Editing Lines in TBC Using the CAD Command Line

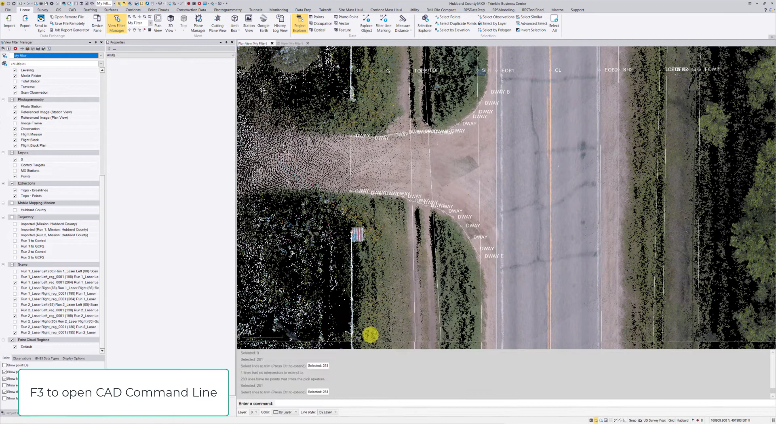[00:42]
I'm using actually version 5.5 right now in this version if you hit F3 that'll open up the CAD command line so I'll go ahead and open that by hitting F3. There we go we have the CAD command line down at the bottom of our screen looks very similar to other CAD software packages just waiting for us to enter in a command. Now if you don't know what command you want to use you can hit the question mark and view a whole list of commands that are available right now and and then it just gives you the code that you would type in. So some of the things I'm going to do with this line work is break, extend, trim, create point.
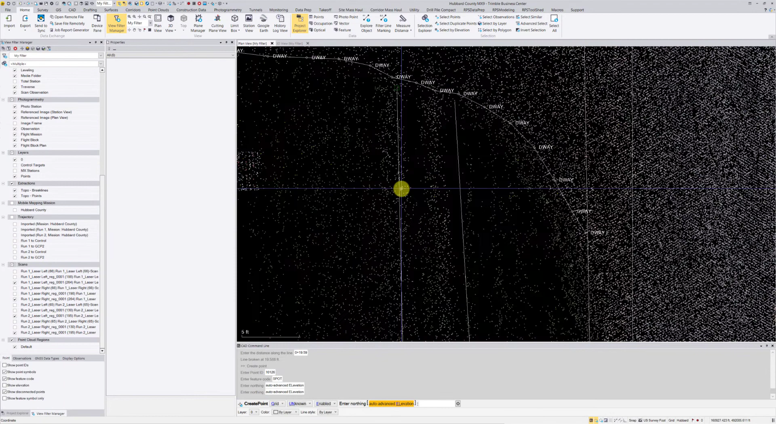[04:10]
point close to this line down here based on the point cloud so it's actually going to pick a point in the point cloud for the elevation so there's my spot I'm going to hit enter to do the same command for this side for this line here so I'm going to hit enter to do the same command which is create point I'm going to hit enter to accept that point ID hit enter to accept the feature code and then now I just need to pick a spot here in my screen I'm going to go right
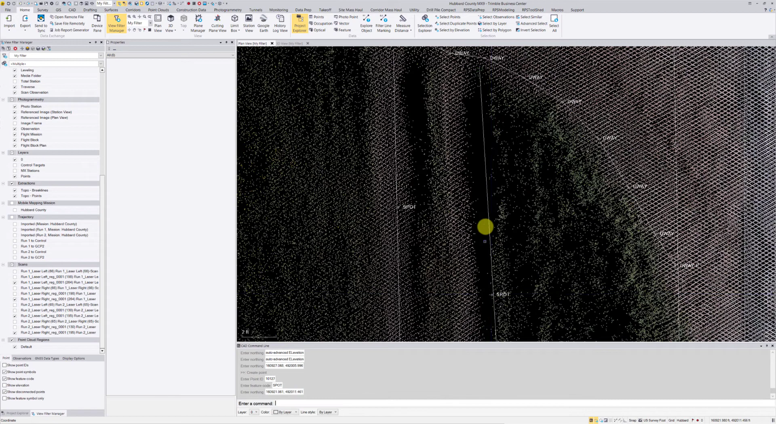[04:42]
about here you can see there's a little shadow in the point cloud not much to really choose from but that'll work for all intents and purposes all right so the next command that I want to use will be the well actually it's not even a command in the command line I'm just going to pick this line so pick my line string and in plan view